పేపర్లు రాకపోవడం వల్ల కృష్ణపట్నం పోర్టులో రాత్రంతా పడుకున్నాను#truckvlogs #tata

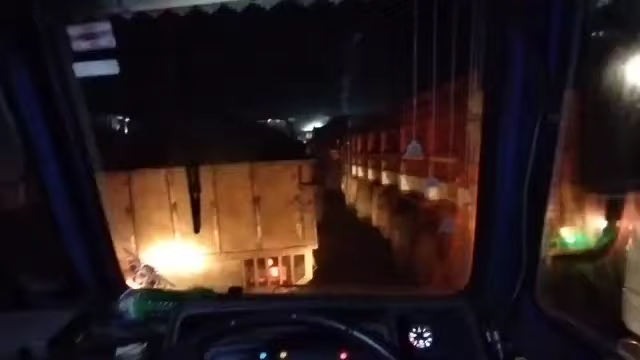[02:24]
చూడండి ఫ్రెండ్స్, ఇప్పుడు టైం వచ్చేసి 12 అయితే అవుతుంది. చూడండి మొత్తం ఈ కాంటా దగ్గర అయితే మొత్తం ఫుల్ ట్రాఫిక్ జామ్ అనమాట. బండ్లన్నీ ఎక్కువ ఉన్నాయి, నిదానంగా కదులుతుంది అనమాట.
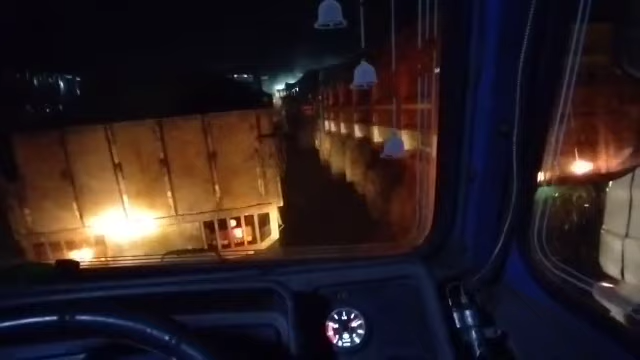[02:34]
మనకి కాంటా పెట్టుకుంటే తెలుస్తుంది అనమాట మనం వేసుకొచ్చింది ఎంత లోడ్ ఉంది అనేది. ఇవన్నీ లోడ్ బండ్లు కాంటా పెట్టుకునేది అనమాట. ప్లేస్ వచ్చేసి